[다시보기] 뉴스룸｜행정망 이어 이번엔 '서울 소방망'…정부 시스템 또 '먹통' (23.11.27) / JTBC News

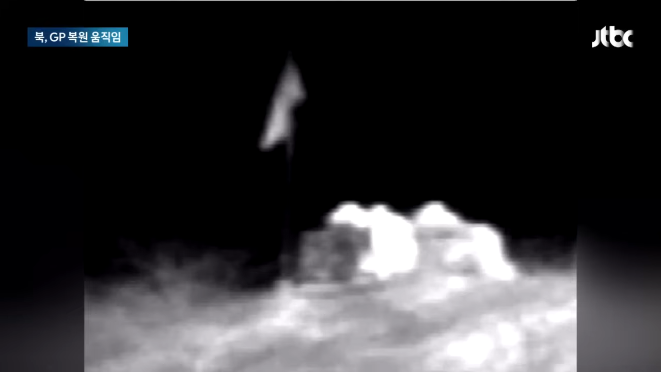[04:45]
중화기인 무반동총과 고사총을 반입하고 야간에 경계근무를 서는 모습도 확인됐습니다.
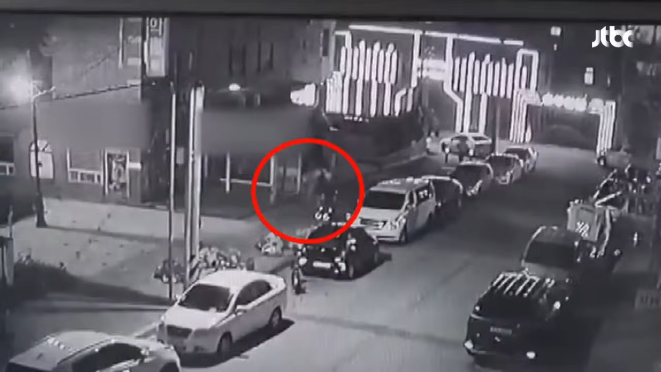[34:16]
한밤중 불 꺼진 건물 앞에 사람들이 서성입니다. 마약 단속을 나온 경찰들입니다.
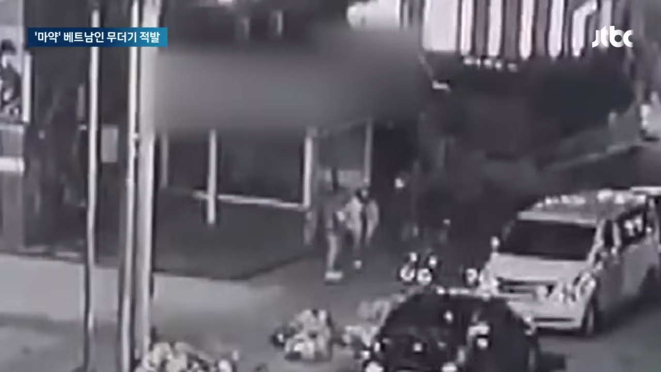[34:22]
건물 안으로 들어가자 곧 노래방 간판에 불이 들어옵니다. 그러더니 호송 버스가 나타납니다. 끌려 나온 건 20대 외국인 30여 명.